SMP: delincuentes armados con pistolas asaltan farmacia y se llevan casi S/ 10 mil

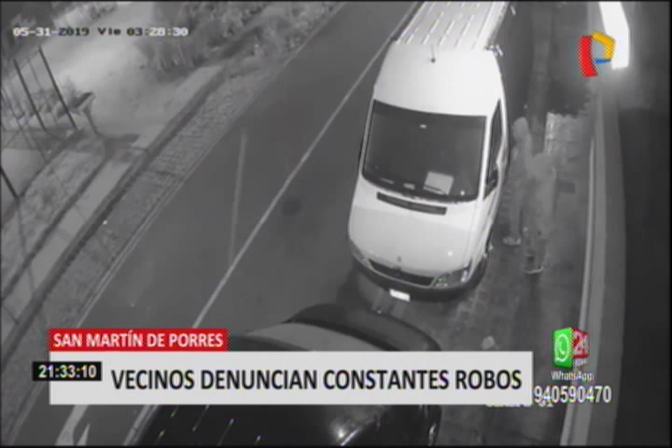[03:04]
En este otro video, vemos como dos encapuchados desvalijan un auto y una camioneta, estacionados en la calle. Uno de los ladrones se encarga de robar las autopartes del vehículo negro,